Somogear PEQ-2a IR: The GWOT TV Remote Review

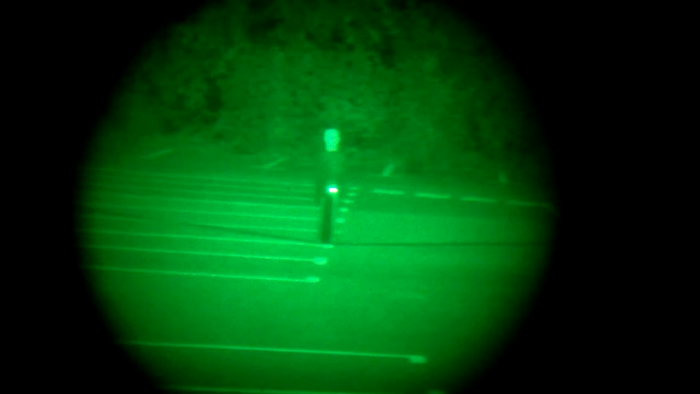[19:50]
Here we are at 25 meters. So we'll see how we get on with this distance.
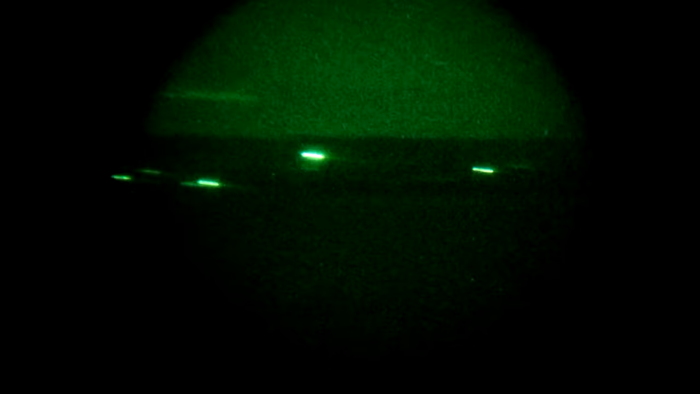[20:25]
where I fired everything the Somogear PEQ-2 had at the country of Wales.
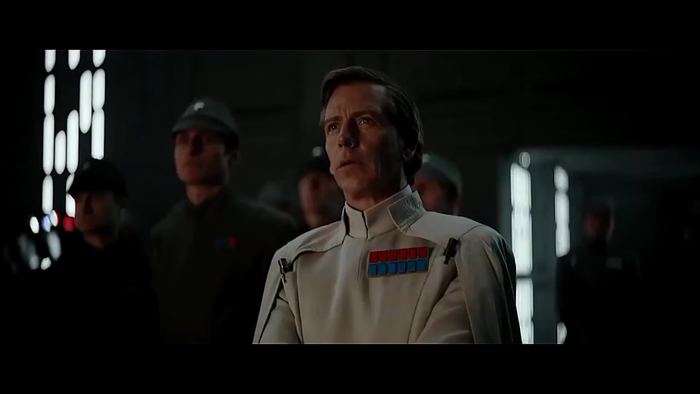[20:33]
Oh, it's beautiful. The low power laser was just barely visible, and you can just about make it out,
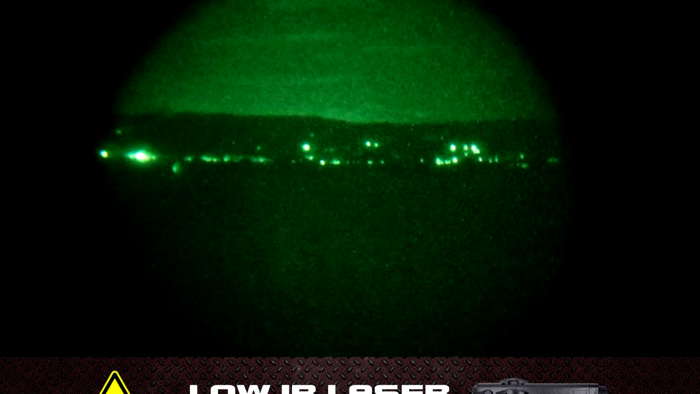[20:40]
but ultimately it was getting lost at these extreme ranges. On high, it was everything I expected it to be, a beam so crisp, and it easily projected clearly beyond 2 miles.
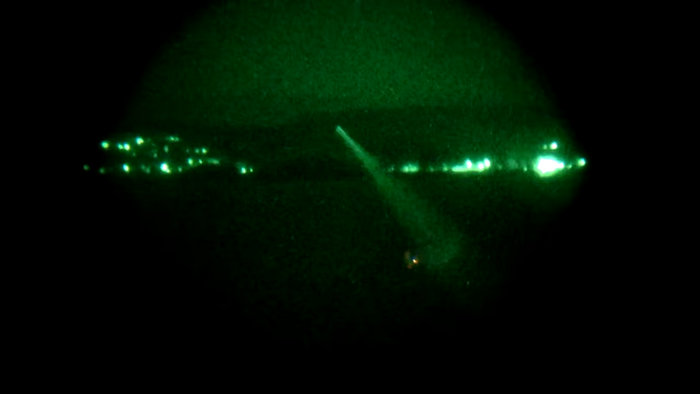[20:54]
Is this information practical? No, likely not, but I was curious enough to try it out.
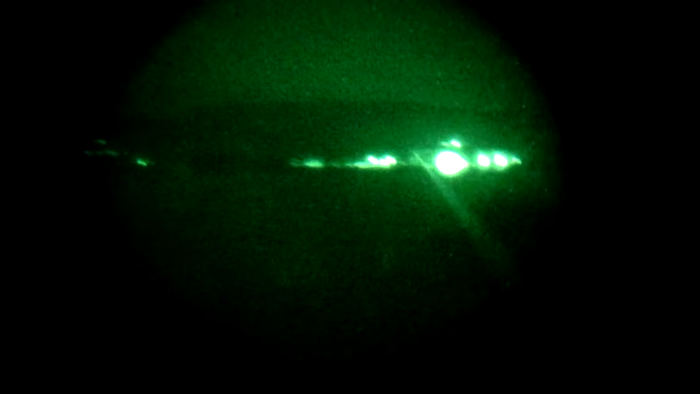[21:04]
The low illuminator doesn't fare too well here.
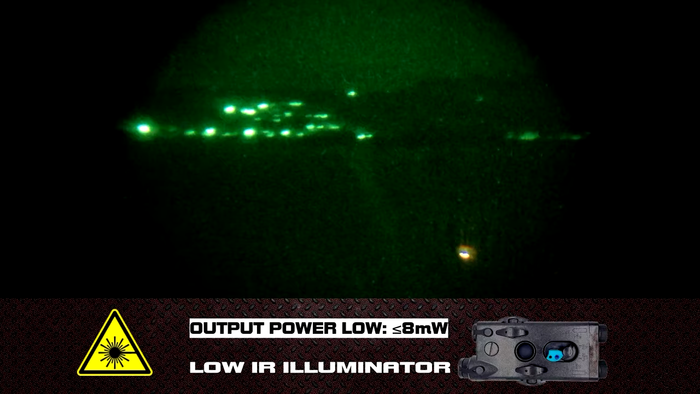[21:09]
The wide flood function wasn't effective, so I'm using the focused beam to cut through the night.
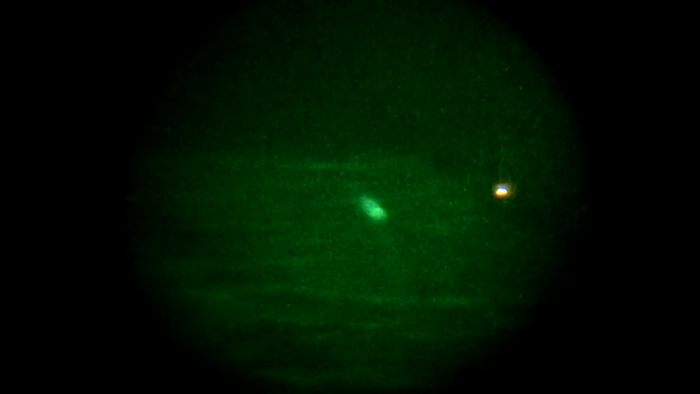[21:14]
The high power mode was easier to distinguish in wide flood at closer distances,
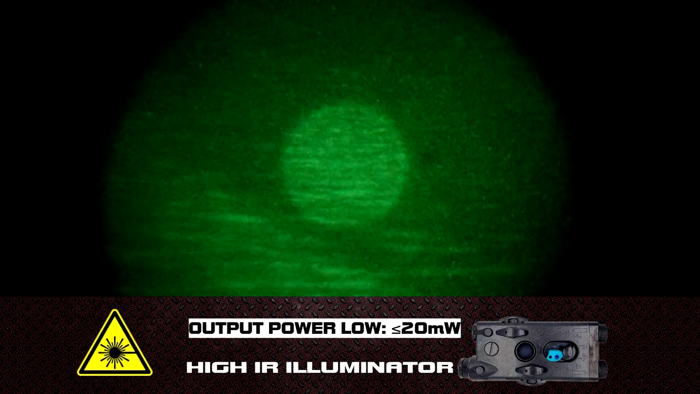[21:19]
and of course, in the concentrated spot mode.
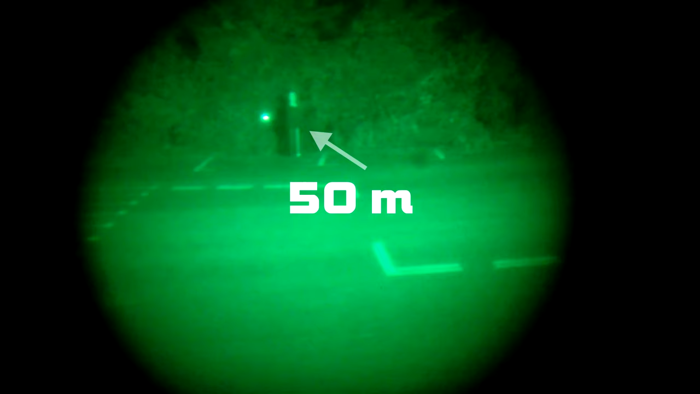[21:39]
Here at 50 meters, I've plotted points of its maximum windage and elevation.
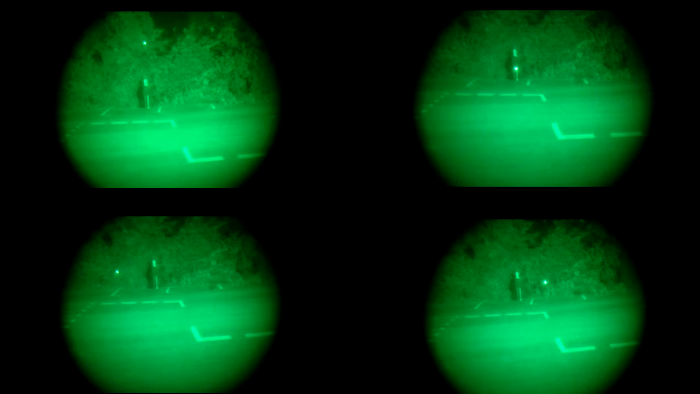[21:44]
One thing to keep in mind is that as you're rolling along the laser, it travels on a direct straight path without wandering off.
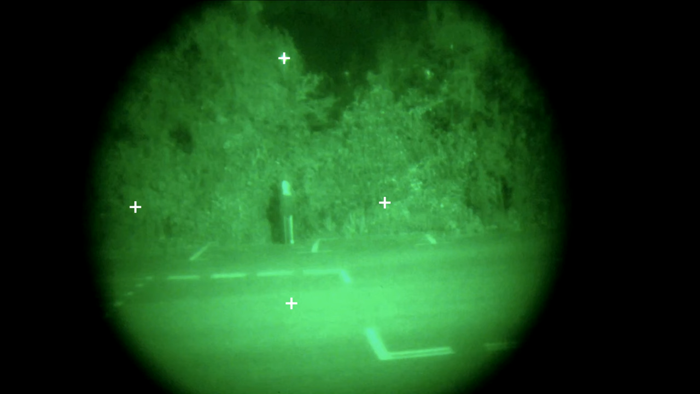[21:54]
The adjustment capability isn't an afterthought to make it sort of applicable to the task at hand. It's purpose designed for practical operations. Now, the IR illuminator has the same kind of calibration built into it too, but this has a tendency to be unreliable. The focus ring for flood and spot was definitely an afterthought,
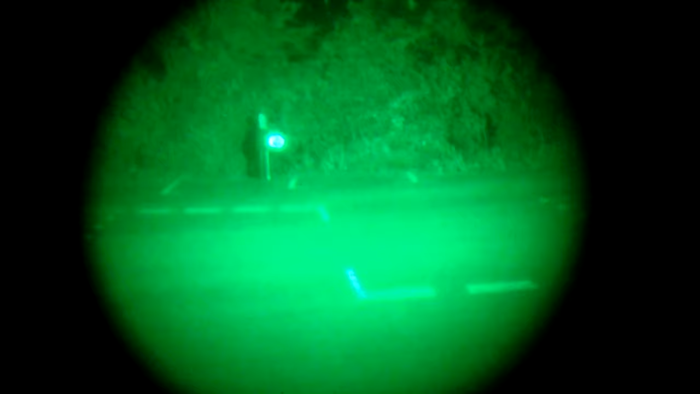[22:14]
or at least it wasn't made with the inclusion of retaining zero. Not only does the positioning of the IR light fly way off center when adjusting,
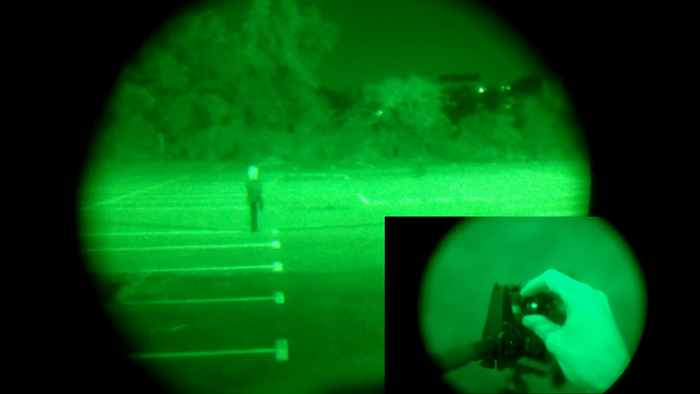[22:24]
but the head of the adjustment bezel can be pivoted off its axis,
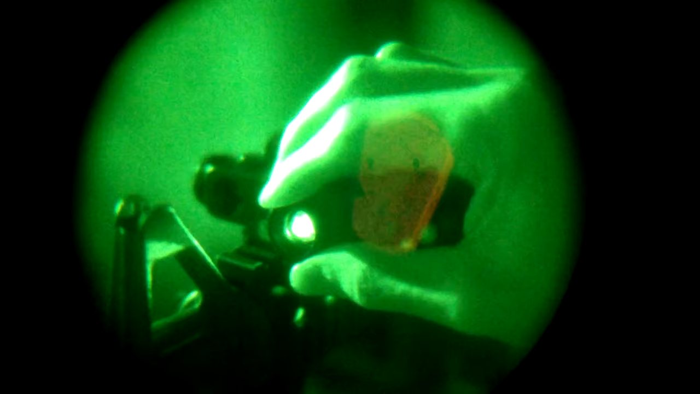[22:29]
meaning you could ruin the whole shift if you aren't extremely careful.
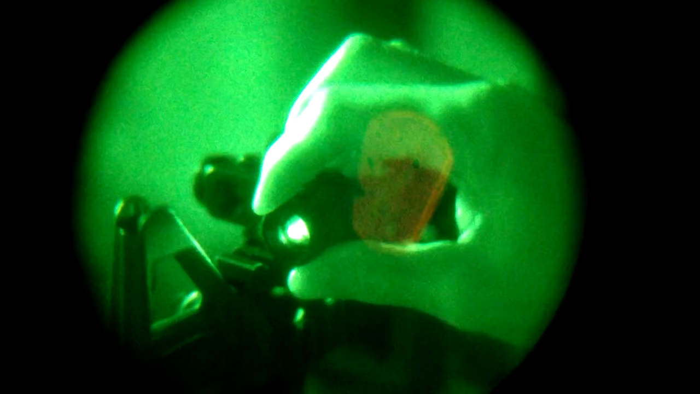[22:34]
Sure, one can set a rough zero, but if it's hastily tuned to flood and then come back again,
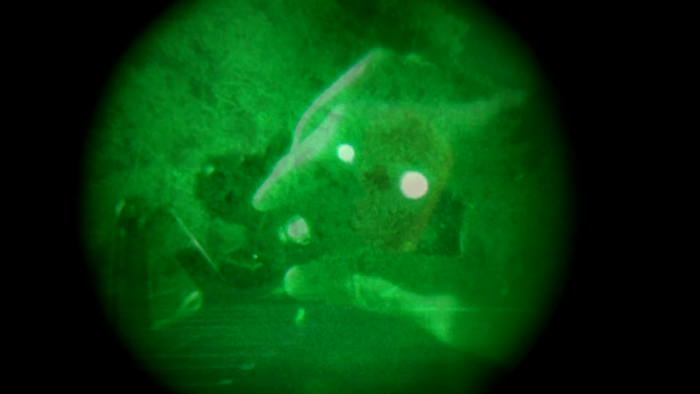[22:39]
you might see a different zero by the time you return. It's not something I would take seriously, and if I were to use this for my night fighting accessory, I'd use the wide illuminator to flood an area and leave it at that.